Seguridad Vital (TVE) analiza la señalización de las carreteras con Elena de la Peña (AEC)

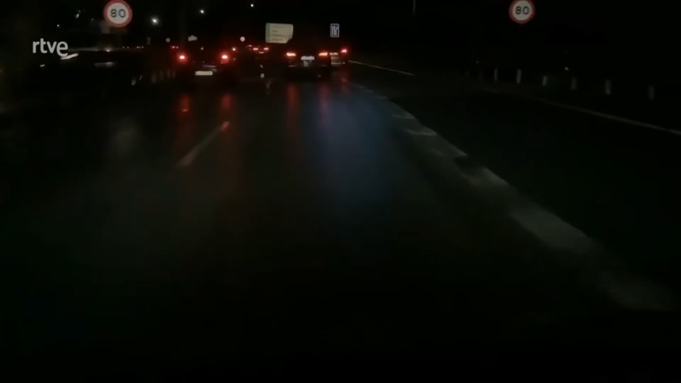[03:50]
Permite la visibilidad en condiciones de humedad. En el momento que más accidentes hay, que es de noche con lluvia, se ven perfectamente. La otra gran ventaja es la durabilidad.